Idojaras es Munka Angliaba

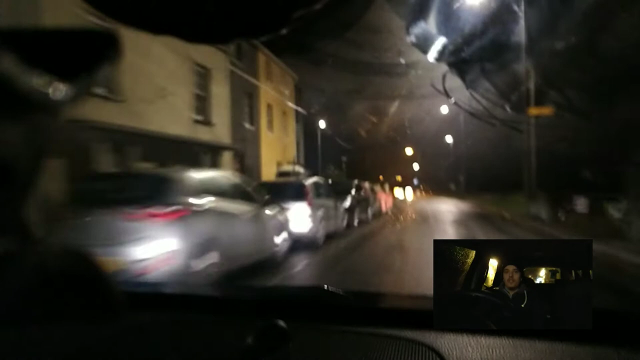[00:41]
hogy milyen az útviszony, milyenek a dolgok, hogy működik itt a tél Angliában. Hát ma esős idő volt egész nap.
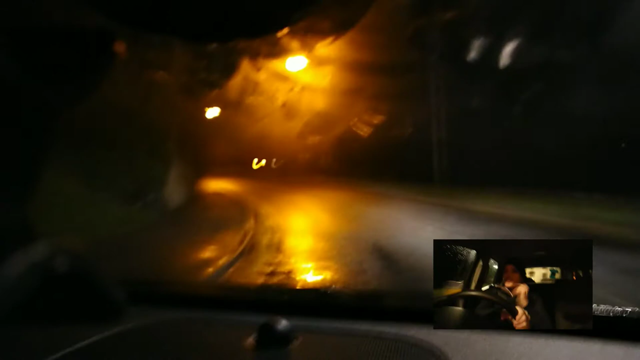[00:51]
Sokan ugye kijönnek Angliába és azt mondják, hogy alá nem jönnek ide, mert nagyon szar az idő, nagyon hideg van, meg állandóan esik az eső, meg ilyen dolgok. Hát igazából azt kell, hogy mondjam, hogy ez nem teljesen így van. Legalábbis ezen a részén az országnak, ahol mi vagyunk itt Bristolokban, itt azért nem olyan vészes. Konkrétan annak idején, mikor mi kijöttünk ezelőtt, több mint két és fél éve.